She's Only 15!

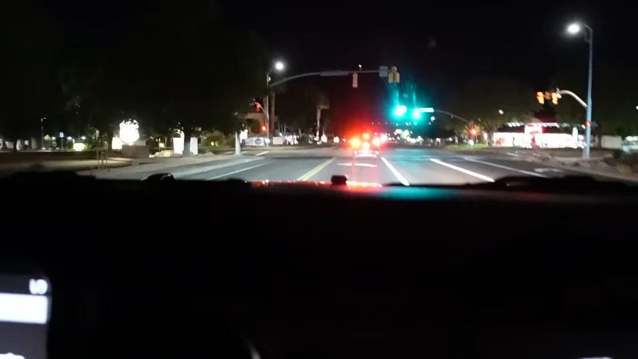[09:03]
Here's the cool thing, if you watch that light right there, you can see that you're gonna turn, so go ahead and go, gas, go. Yep, go. And just follow that car?
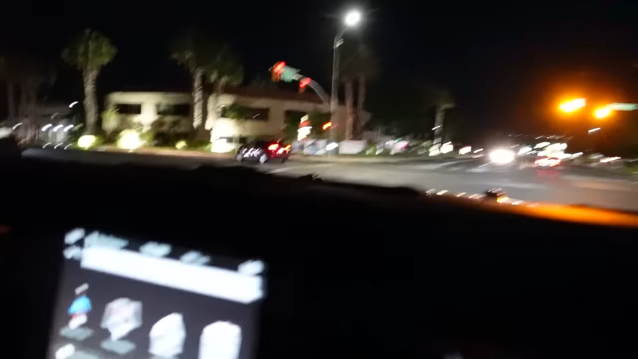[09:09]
Follow that car, okay. Now, ease into that turn.
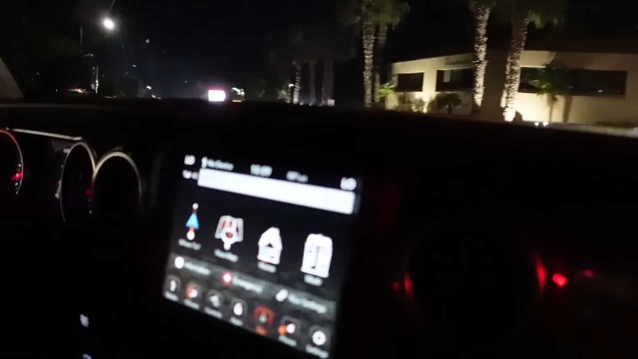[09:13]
There you go, right there. Okay, good.
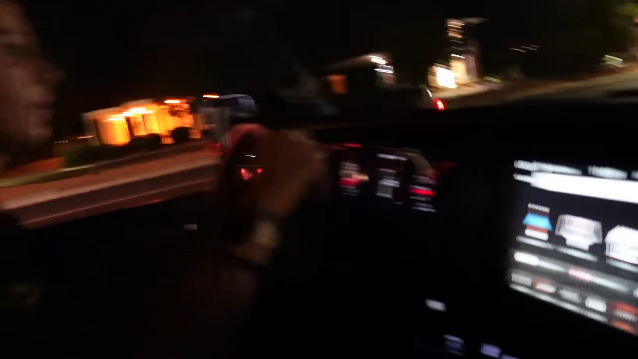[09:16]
That was good.
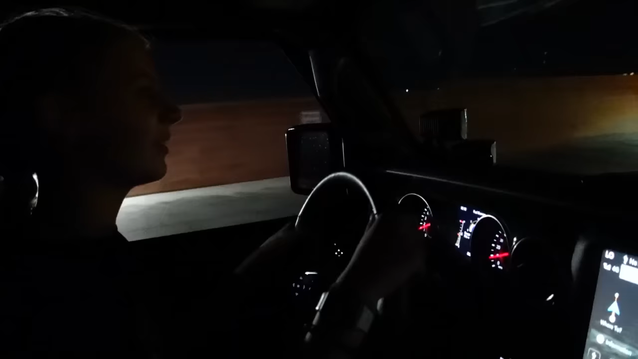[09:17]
That wasn't too bad, that was a little bit more difficult. So what we're doing, we're going into a little tight area. There's lots of cars.
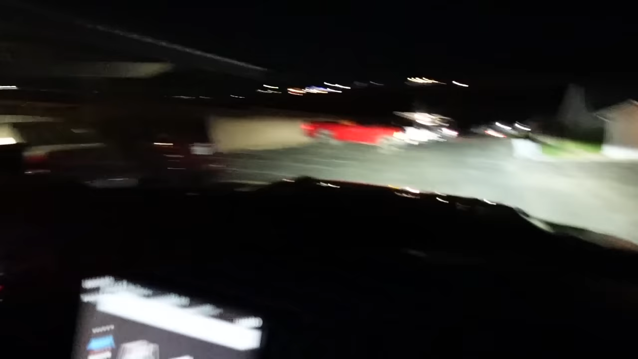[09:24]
So you see a garbage can on the right-hand side over there, you see a truck here. This is a slower This area is, too. And it's very slow, yep. And so you're gonna be turning right.
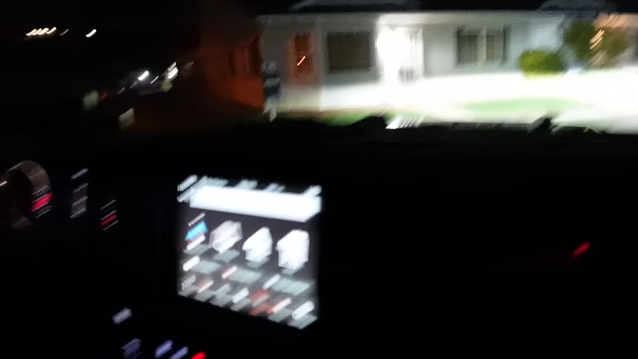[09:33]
Yep, there you go, that's good. Now just go kind of between. So you're in a really residential area here. This is what you're doing. You're watching for kids, you're watching for anything. Cool, cars, yeah, people, everything.
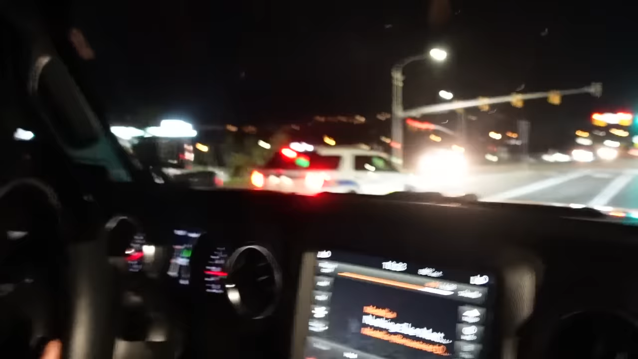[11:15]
Yep. Okay. Not pull me off. Yep. Good. Now go. He's fine. He's good. Yep. Bye, cop. Good job. Just got away from your first police officer. I mean, not really.